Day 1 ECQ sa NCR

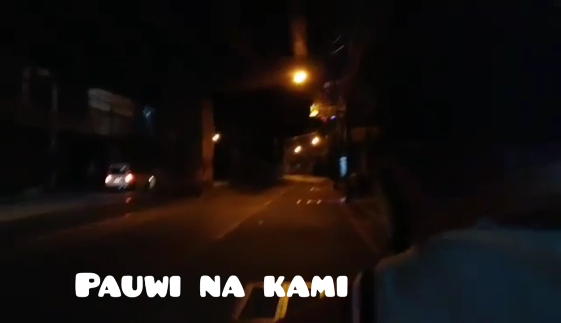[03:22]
Alas 8 na ng gabi, pero ang curfew dito sa Manila ay 6 p.m. Ay, wala na talaga. Tahimik na ang pagkat. Mga motor na nakikita na.
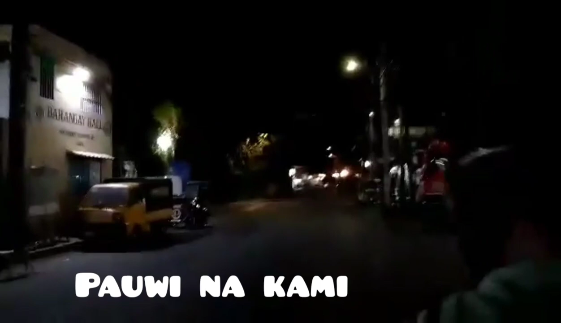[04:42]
Bawat kanto may bantay, bawat barangay may bantay.